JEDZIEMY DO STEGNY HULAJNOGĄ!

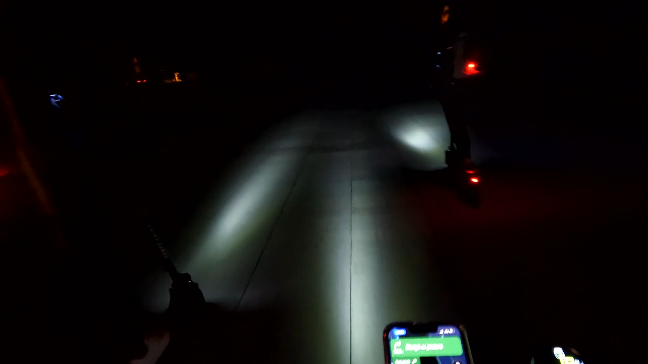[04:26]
Ciśniemy Wjechaliśmy do lasu właśnie Wtórz z pisałki Pierwsza trasa Do taka Ale jest zajebiście Tylko trochę zimno Pierwszy offroad